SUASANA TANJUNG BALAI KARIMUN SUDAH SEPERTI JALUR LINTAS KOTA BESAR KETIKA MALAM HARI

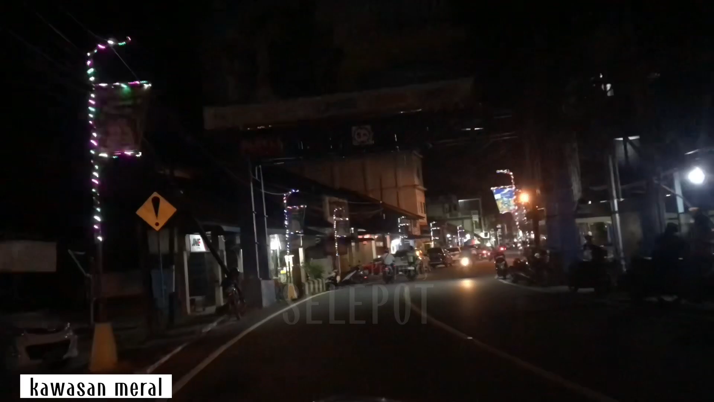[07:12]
Nah kawan-kawan, beginilah suasana di bagian Meral ya, di pada malam hari ini.
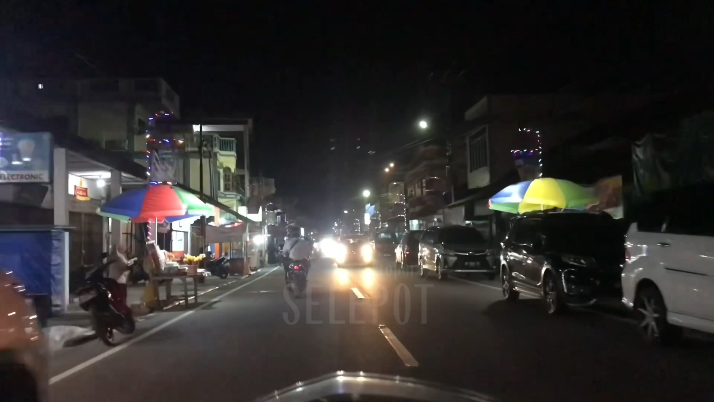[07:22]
Beginilah kira-kira suasananya ketika tahun 2023 ya.
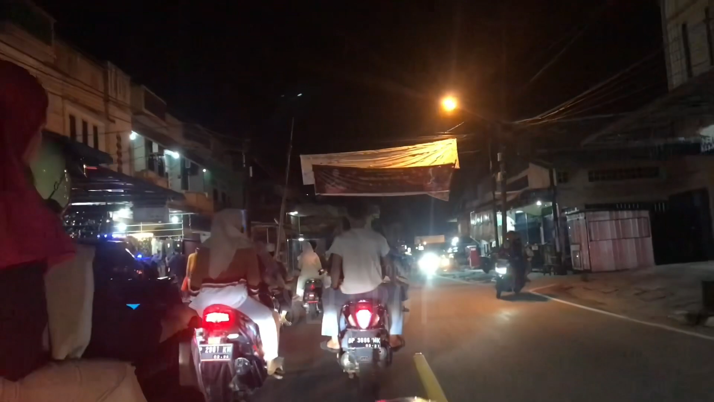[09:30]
Dan saat ini kita berada di kawasan Sungai Pasir nih kawan-kawan ya. Jadi tadi barusan aja kita lewat simpang.
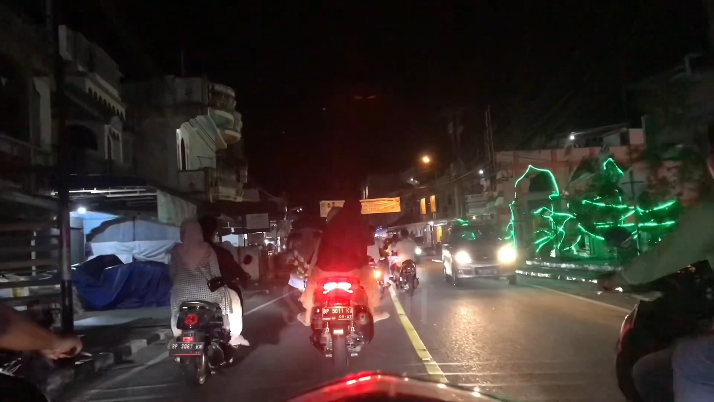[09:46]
Kalau kita masuk arah ke kanan itu arah naik ke daerah Kantolora Sungai
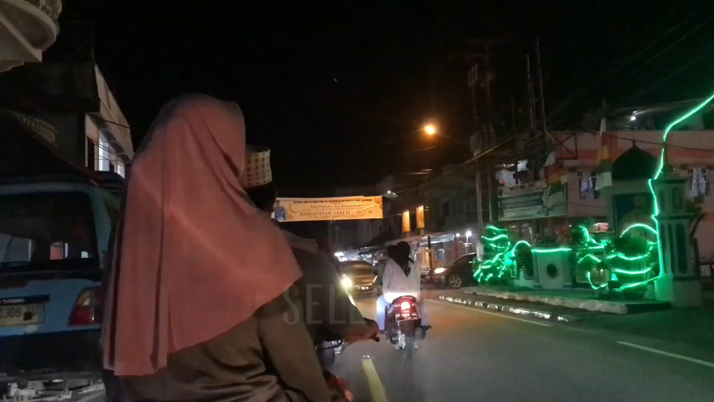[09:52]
Pasir dan arah menuju ke sekolah SMP Negeri 1 Meral. Dan ini adalah kawasan Alfalah Sungai Pasir ya. Jadi terima kasih buat kawan-kawan yang sudah mengikuti perjalanan Bang Slepot ya. Jumpa lagi kita di video lainnya.